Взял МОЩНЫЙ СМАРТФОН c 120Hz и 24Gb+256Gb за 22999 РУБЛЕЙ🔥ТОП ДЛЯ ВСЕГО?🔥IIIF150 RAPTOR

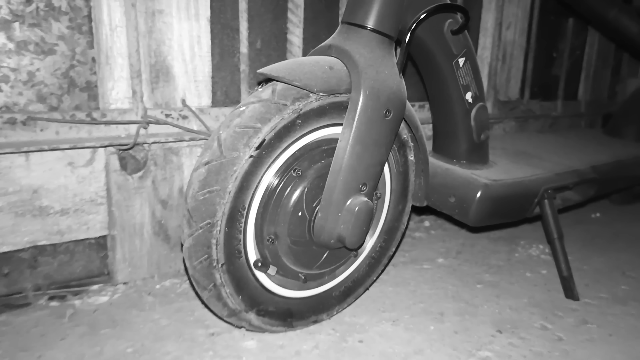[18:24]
Немножечко записал вот в кромешной комнате. Тут абсолютная ночь. И в целом вроде как окей. Не скажу, что прям... Да не, в принципе окей, действительно. То есть в плане ночной съемки смартфончик не подвел, не подкачал однозначно. Так, далее у нас есть портретный режим. Опять же, возвращаемся обратно.